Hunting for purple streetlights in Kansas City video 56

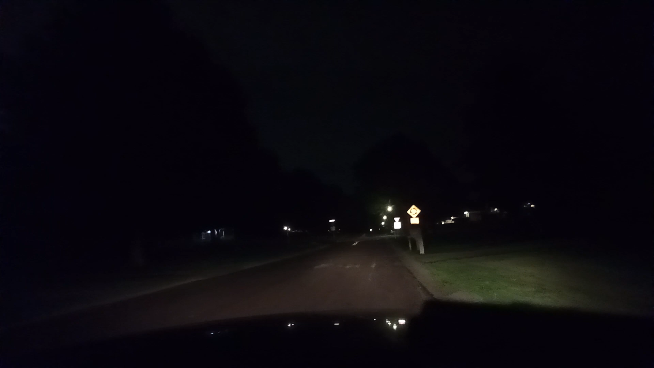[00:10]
okay so I'm going to complete some of what I have been looking at here I didn't have as much storage in my phone as I wanted to though
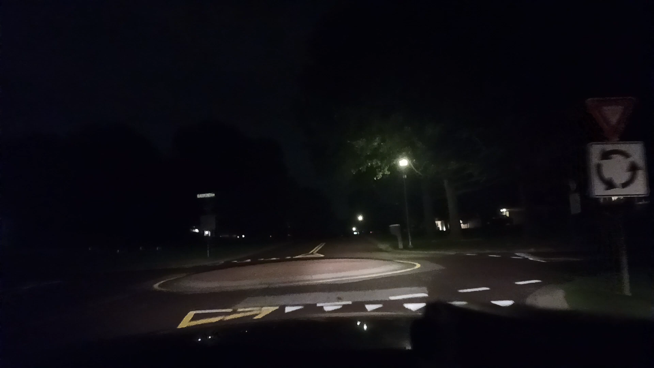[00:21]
so I just took it right onto what it should be Oakmont here I think correctly I saw a purple streetlight somewhere around here what looked like one at some point from Quivira and video 12
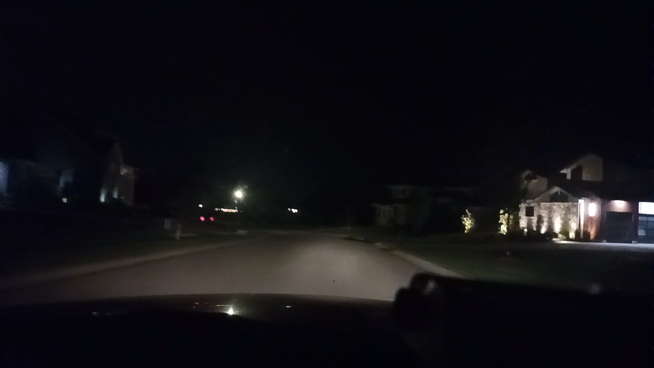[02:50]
I think those are like bug zappers guys that's green on camera but it's actually a bug zapper it looks kind of um
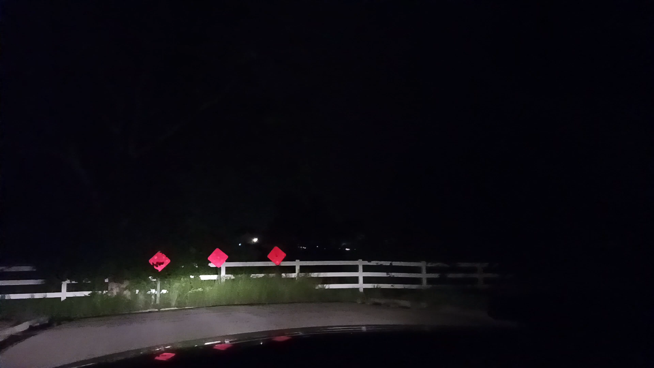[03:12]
kind of that color but like aqua color but I see a lot of violet in it right there two more of them
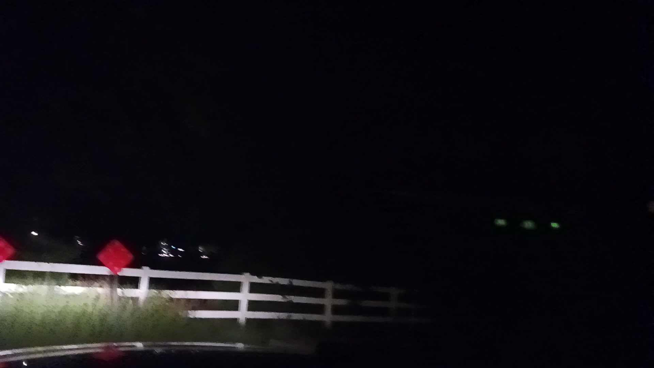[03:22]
I can't see if there's another one there are at least three of them okay that is probably what I saw from over there Ok ok ok oh
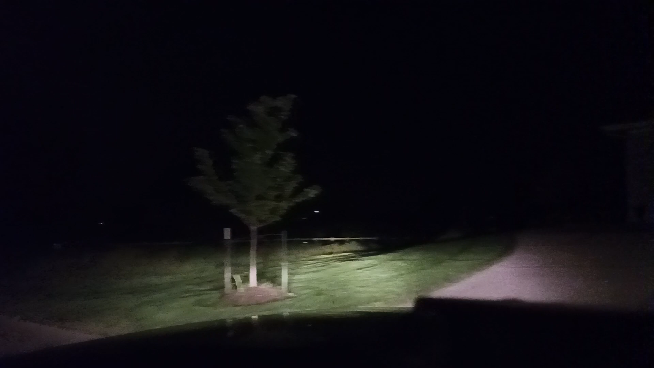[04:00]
don't ok I guess it's part of the wall.
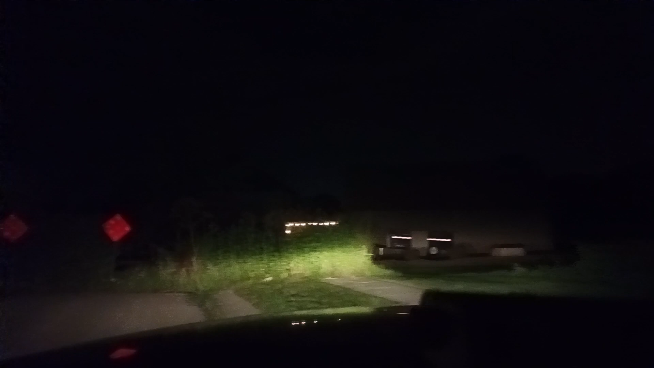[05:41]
but the curb is not actually like a solid kind of steep curb, so we should get out of here.
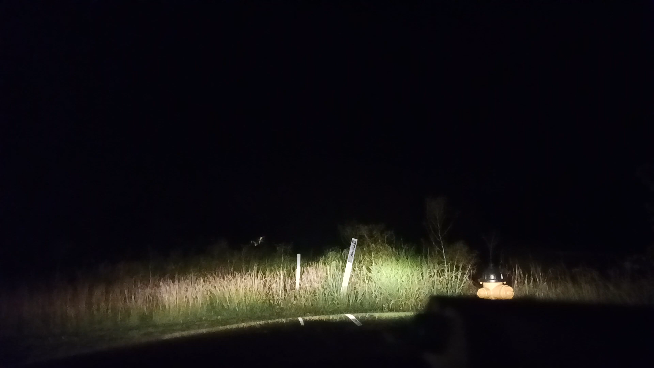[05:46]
... ... ... ... ...
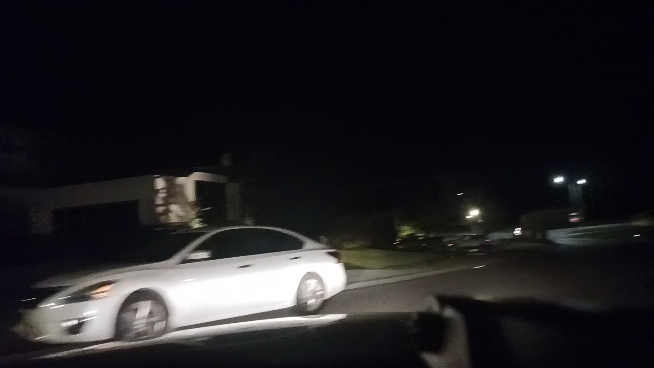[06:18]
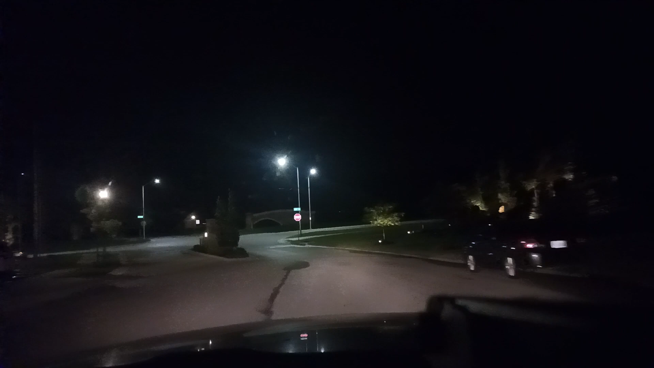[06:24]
I think I see some purple over there. All right, because I'm really curious about that, I only have so many minutes. Oh, there are trees, though, over here. So I'm not sure how much purple we got over there.